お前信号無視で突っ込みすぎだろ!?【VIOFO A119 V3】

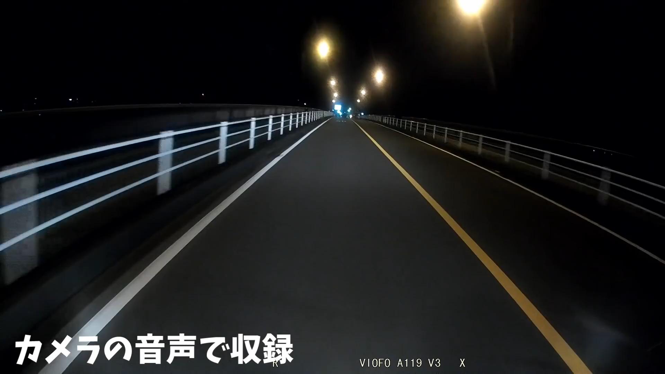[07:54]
えー今これカメラの音声で喋っておりますどんな感じにね聞こえていますかねそして夜の風景こちらもねどんな感じで映ってるのかガソリンスタンドー
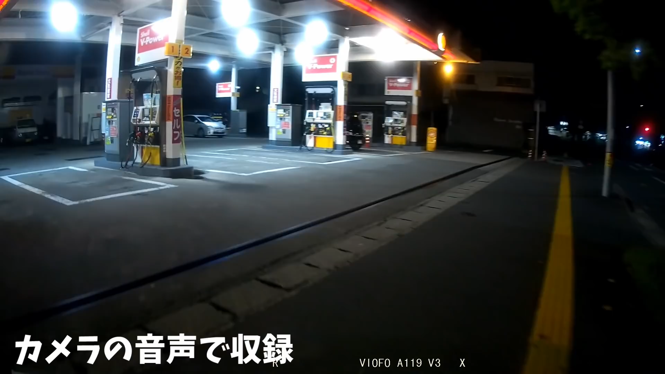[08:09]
ガソリンスタンドー
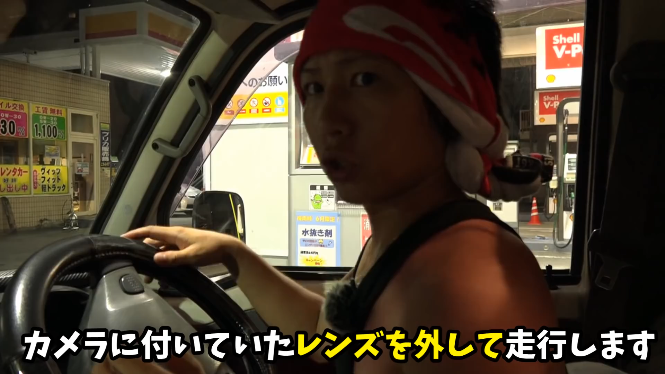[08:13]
そしたらですねドライブレコーダーにえーこちらのカバーが付いてるのでこちらのカバーを外した状態でね今度走ってみたいと思います見える景色が違ってくるよー
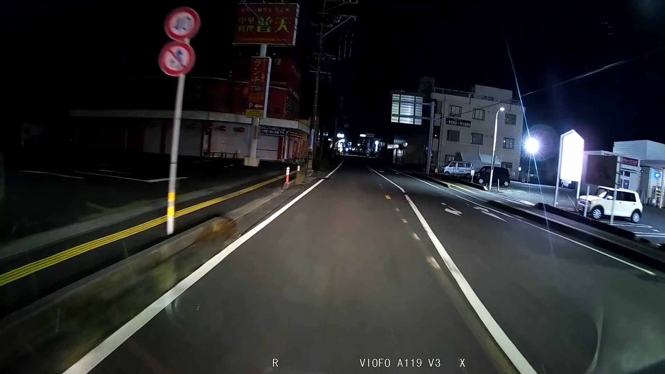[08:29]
ではここからは音声はアフレコをしていきたいと思いますえーレンズを外した感じ夜の場合はねそんな違いはね分かりませんそしてこちらの信号がLED信号になりますLED
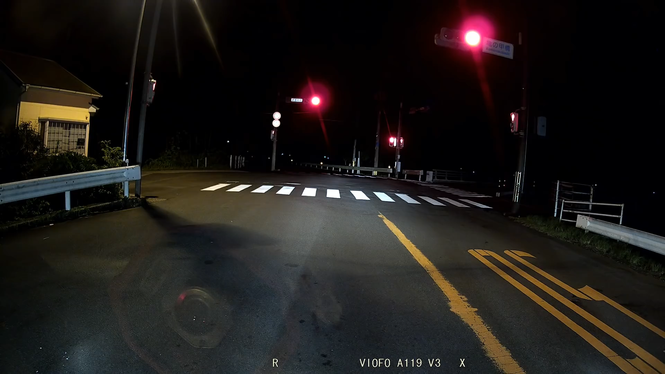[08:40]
信号対策のドライブレコーダーであればえーパパパパパパパってね点滅するんですねえー夜の場合は分からないんですけどまあ夜のLEDはこんな感じで光ります